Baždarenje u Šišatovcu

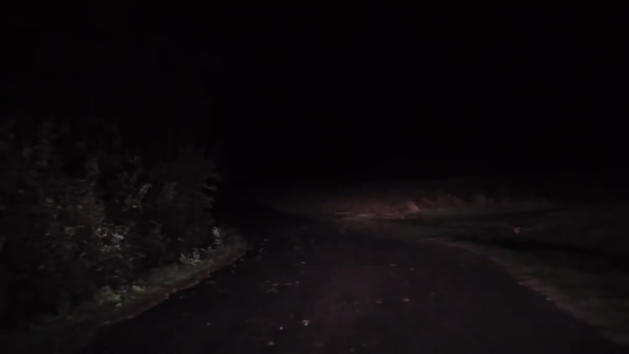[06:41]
Bilo je prestalo je da se... Evo je voluharica, vidiš? Evo ga zec, evo ga zec! Zec! Evo dete! Crni zec! I jebem ga. Pa dobro, polako dobro vozi, bre, odim... Da, kako da, ti mišta polako zec?